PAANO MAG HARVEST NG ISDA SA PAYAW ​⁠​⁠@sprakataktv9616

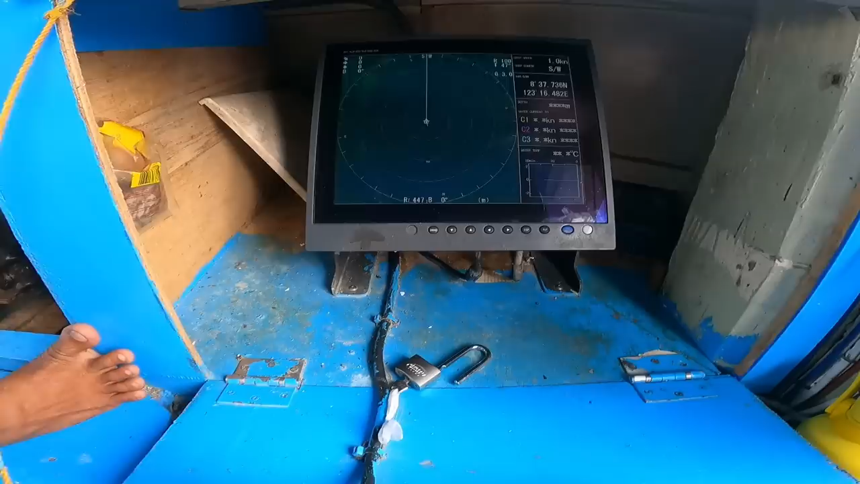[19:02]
Alright. Distansya yung isda, wala sa tungod. Distansya, wala pas tungod.
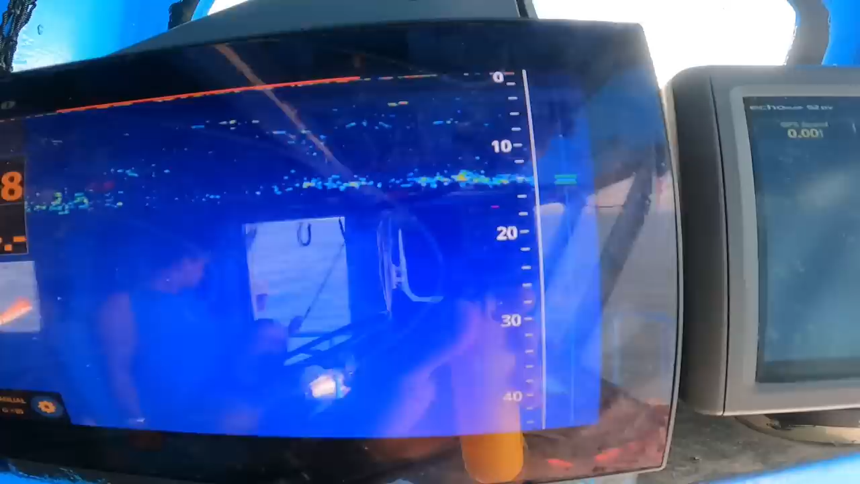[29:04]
Kasi yung isda, nasa distansya yung isda mga kaspagatak. Alright.
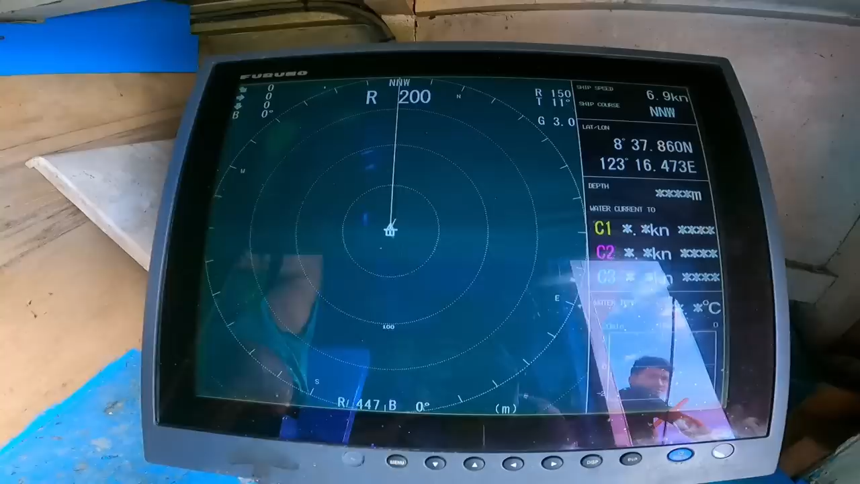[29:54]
On screen: speed 6.9 kn
Ayan, kakyat na. Tapos mag-scanning tayo ng malayo.
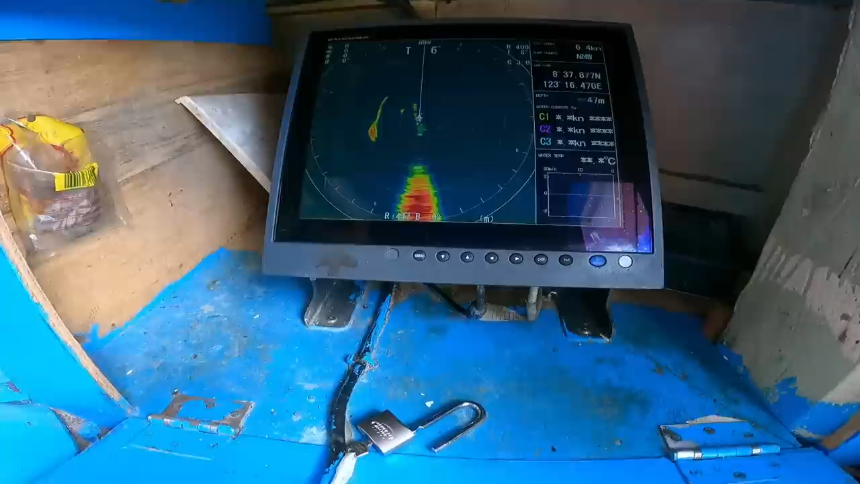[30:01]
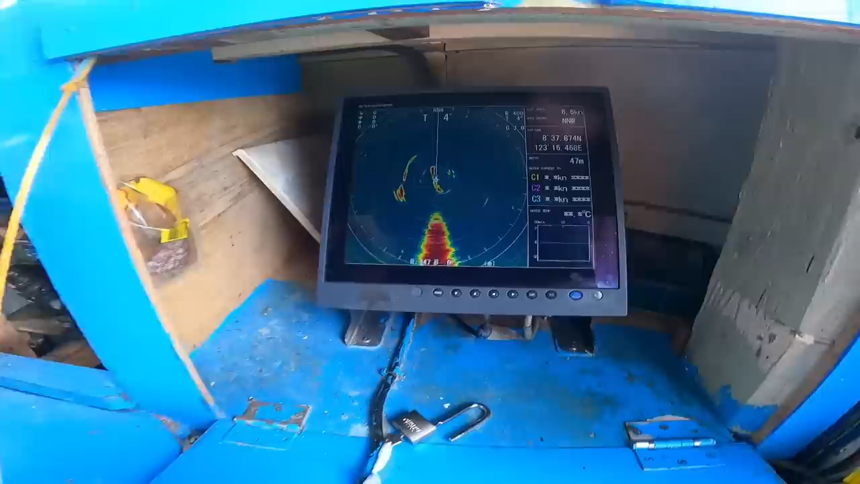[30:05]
On screen: depth 47 m
Naka number 4 tail tayo. Tapos 400 yung labay natin.
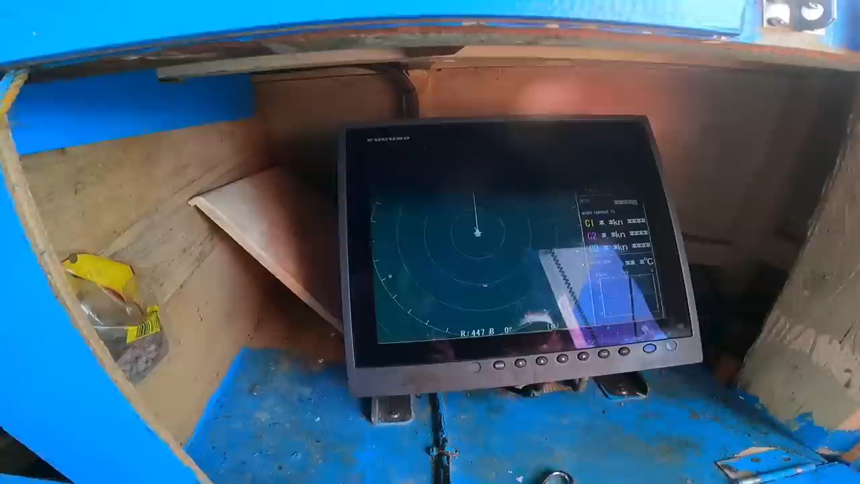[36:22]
May malaki dito. Saka na jok, iuli na.
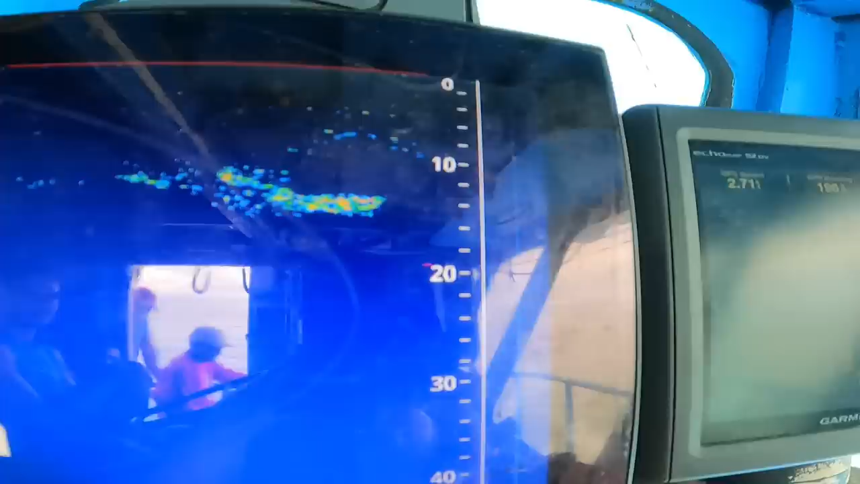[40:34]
isda dito mga kaspagatak. Pero konti lang.
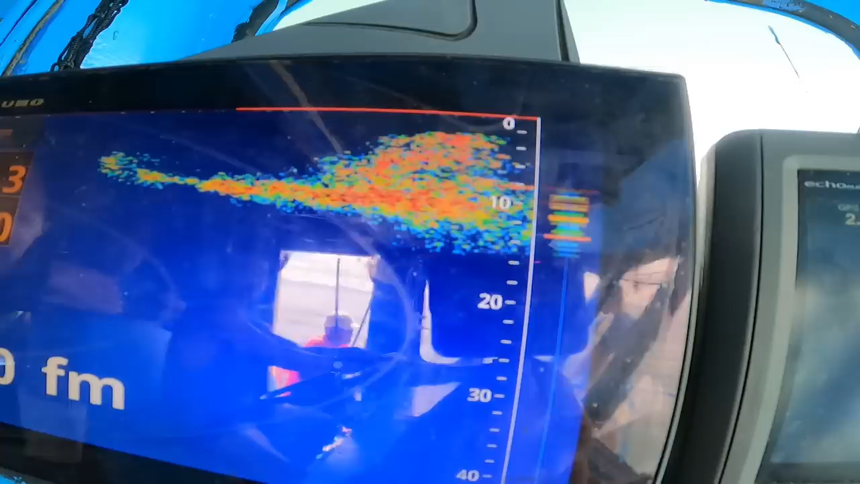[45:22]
Lumpay dia. Tawa pagkatampukan ng mga payawan na. Tingnan niyo isda mga kaspagatako.
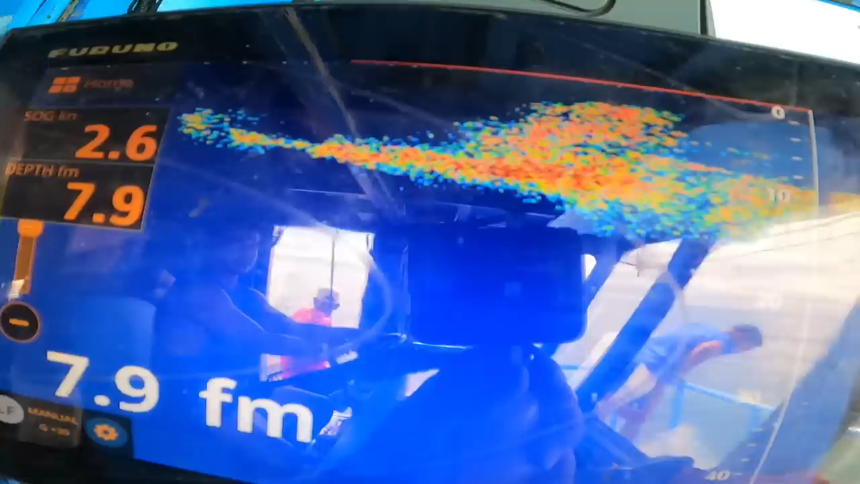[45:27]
On screen: speed 2.6 kn
Dami din oh. Saan yung payaw niya? Balikan. Lalapitan namin yan.
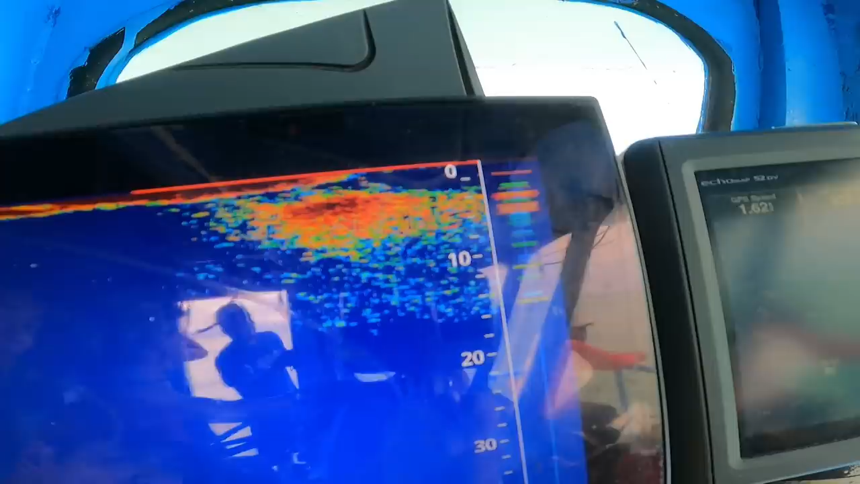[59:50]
Yan isda yan mga kasparakatak. Yan yung habong na hinatag ni Jok Jok.